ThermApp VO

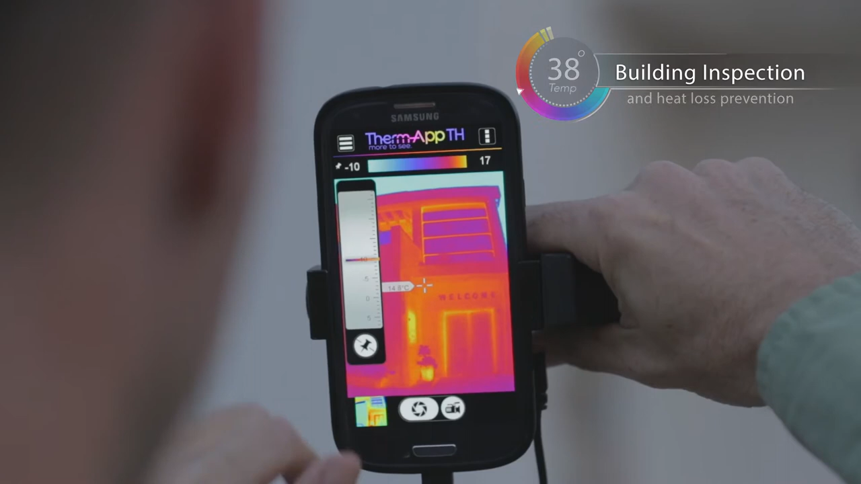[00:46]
and will provide you with superb 384 by 288 pixel image quality,
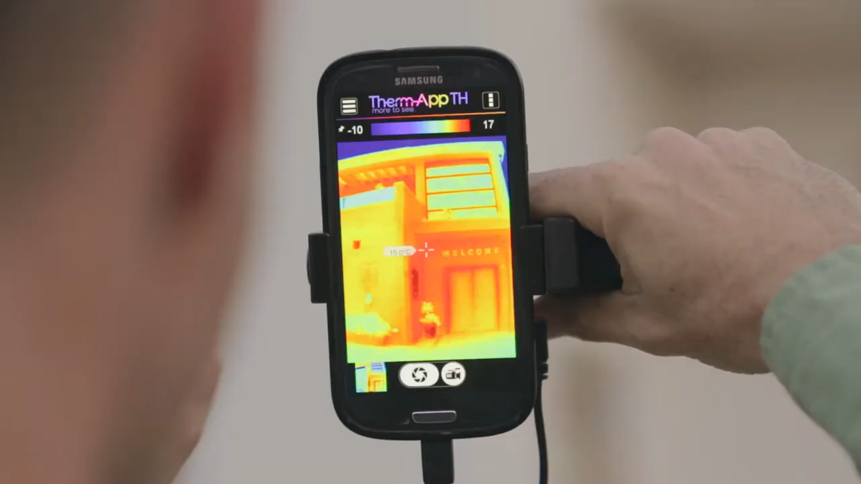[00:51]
with touchscreen advantages like user-friendly applications for better image viewing and analysis,
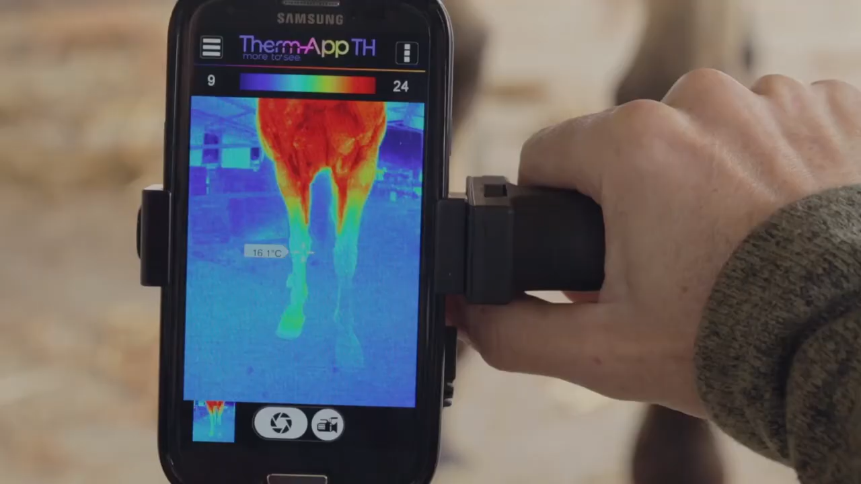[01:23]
On screen: spot 16.1°C
The wirelessly connected device allows for real-time image, video, sound recording, and sharing from assignment locations via cloud sharing services, email, or mobile messaging.